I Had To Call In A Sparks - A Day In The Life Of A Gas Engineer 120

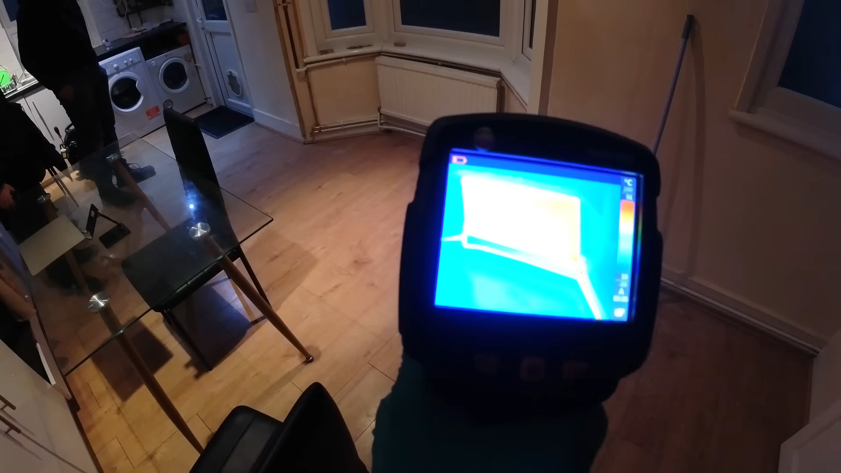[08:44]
anyway but that's hot but the two main ones everything's getting hot i showed quickly look hot hot
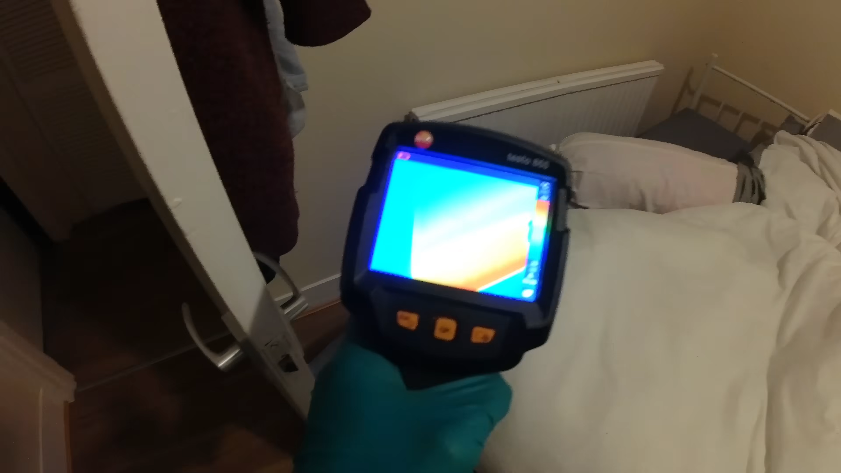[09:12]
that one needs bleeding do that in a minute
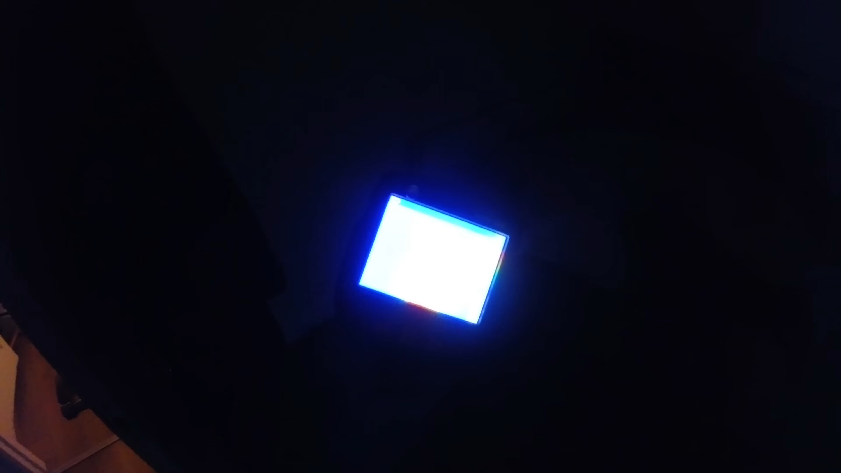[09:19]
that's nice and hot
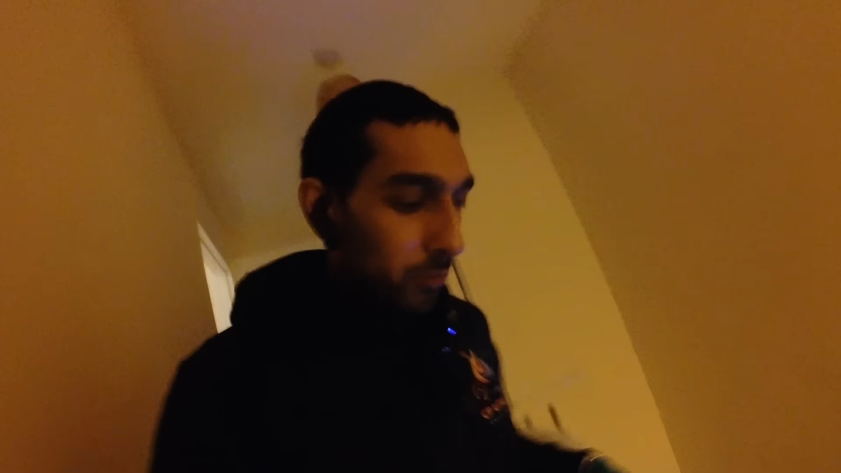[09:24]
and now the two most important ones which were the problem ones there we go that's getting nice and hot
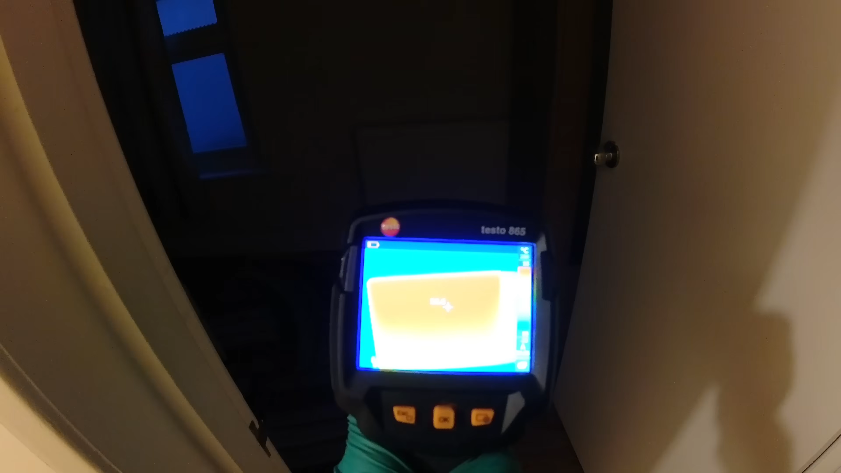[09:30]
and the bathroom tower is also getting